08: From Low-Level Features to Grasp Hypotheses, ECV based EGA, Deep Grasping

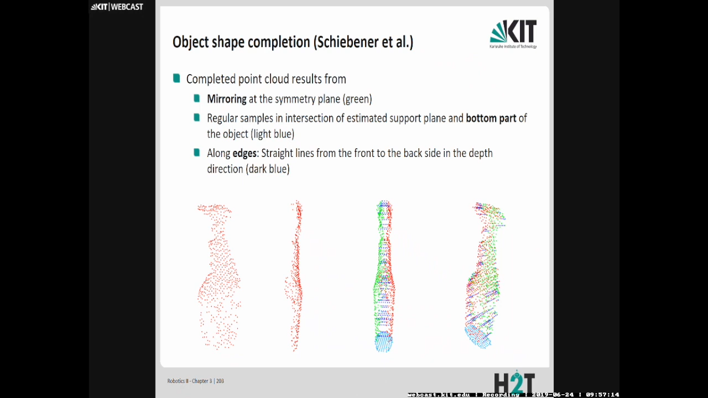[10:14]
Das sind diese dunklen, blauen Linien, die man hier sieht und die gesamte Form von dem Objekt, die man hier kriegt, sieht so aus. Natürlich kostet das Ganze ein bisschen Zeit, Rechenpower hat man natürlich, aber nicht auf jedem Roboter, also das heißt, man muss deshalb hier zum Beispiel schauen,
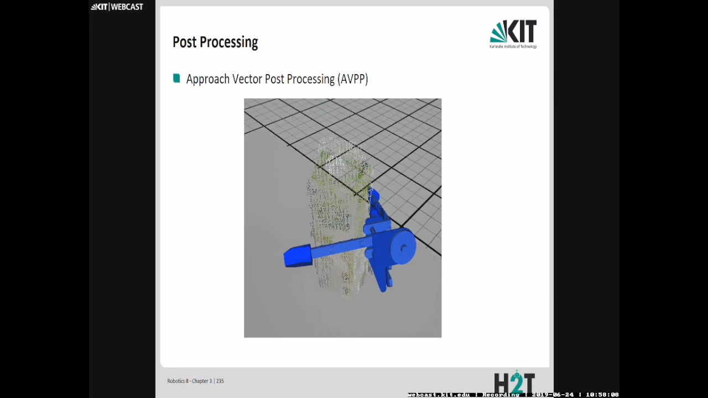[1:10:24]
hier wie das Ganze funktioniert dass diese approximierte Darstellung von dem Objekt mit Hilfe von der 3D-Punkt-Wolke die wir haben und dann macht man hier kleine